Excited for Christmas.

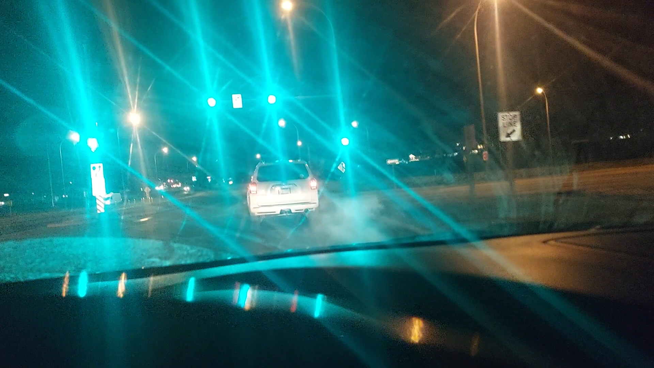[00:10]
oh i love this time of year guys you know it's almost december you know christmas i'm definitely in the christmas spirit you know i'm just approaching chaparral but yeah guys it's finally gonna be christmas look at all
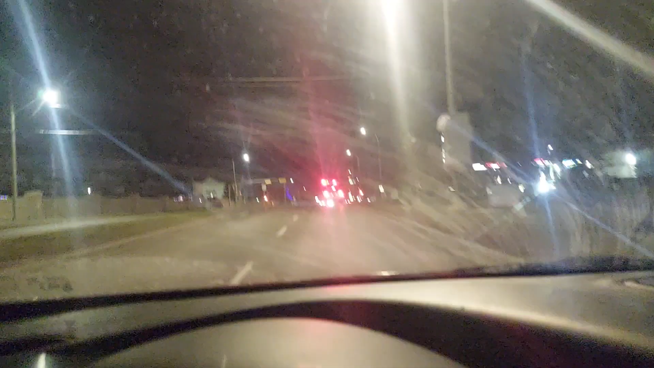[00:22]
the beautiful lights yeah not really much snow on the ground but that's okay it will eventually snow you know i'm in the christmas spirit so i'm really happy i can't wait for christmas guys you know that's gonna be great so yeah that's awesome can't wait for that but yeah guys um i'm just coming back home it's